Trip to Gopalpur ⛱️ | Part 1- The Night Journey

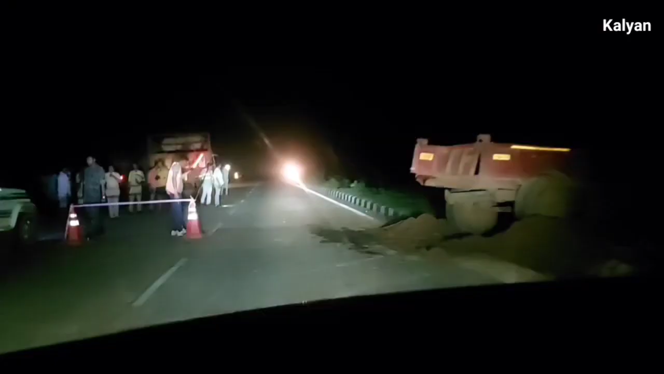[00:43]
रूड पर एक एक्सिरेट हुआ है लगता है
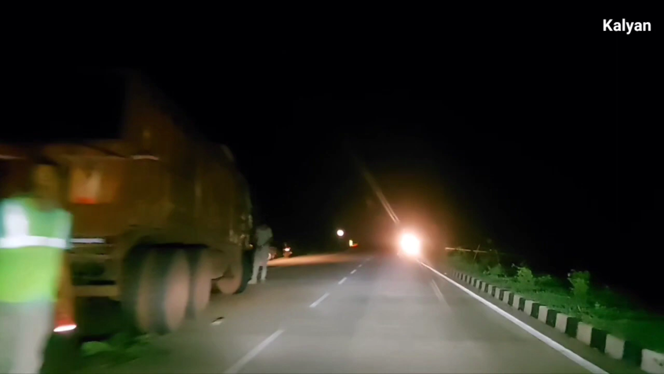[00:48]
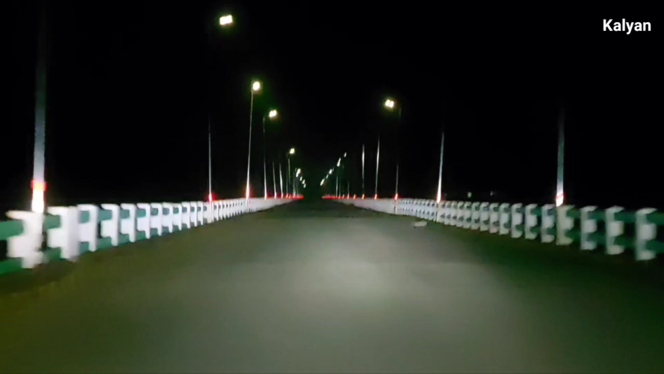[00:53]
तो अभी हम जा रहे हैं हमारे ग्यांग के तीसरे वंदी को लेने तो अभी हम एंटर कर रहे हैं बोनाईगड में रात के साड़े दस बज रहे हैं अभी
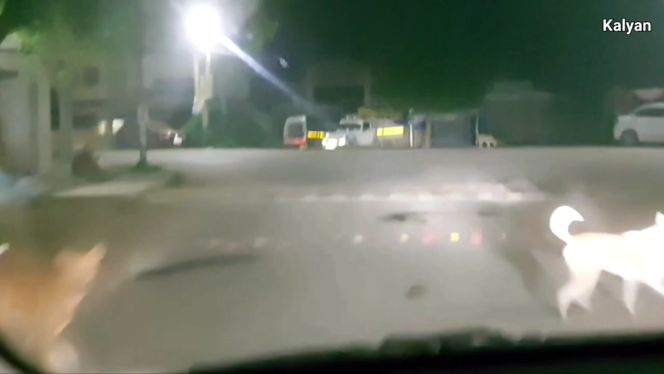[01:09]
बस इन कुत्तों के अलावा और कोई नहीं दिख रहा है यहां पर